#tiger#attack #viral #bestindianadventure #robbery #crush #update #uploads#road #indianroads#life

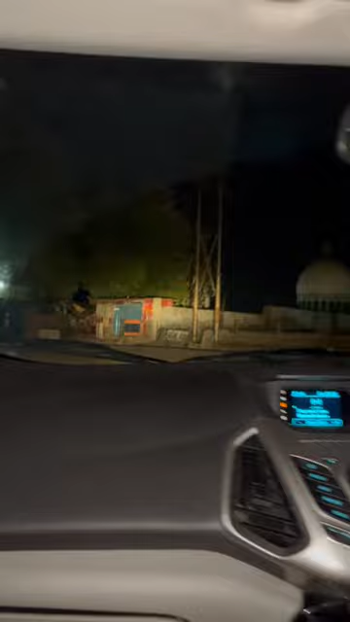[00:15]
यहां पर तीन-चार बंदे खड़ होंगे
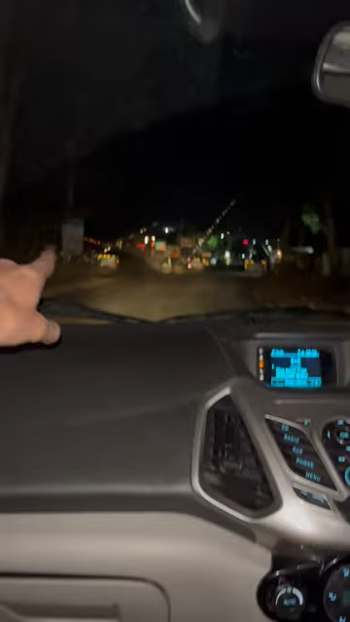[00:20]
ना अंडे
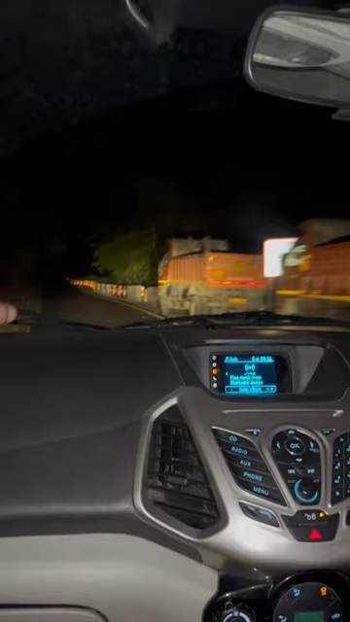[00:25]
फिक के मारें यह तो भी खड़ा है देख वह कहा हूं मैं गाड़ी यह ऐसी कर रहे है आज काल पेड़ों के पीछे चुप जा रहे हैं देख एंपो खड़ा देख पूछे देख देख बैटा है यह पूरी प्लैनिंग साथ बेटते हैं देख दो तिन बंदे कड़े हैं